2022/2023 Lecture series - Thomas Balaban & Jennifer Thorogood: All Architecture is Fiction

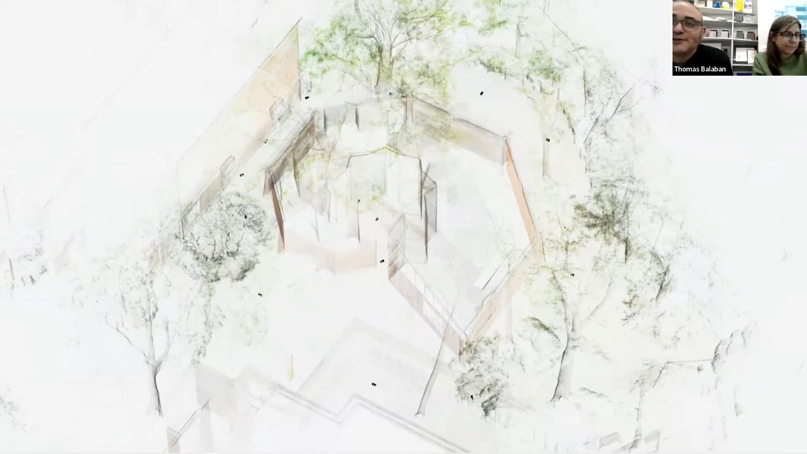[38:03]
um so it's kind of spatializing of film here um in in the space and then one of the one of the images from the point cloud scan of the pavilion which has this kind of beautiful drawing like uh kind of uh poetic vibe to it but it is actually a very digital very very digital image uh straight from the screen of of the point uh of the point of the point of that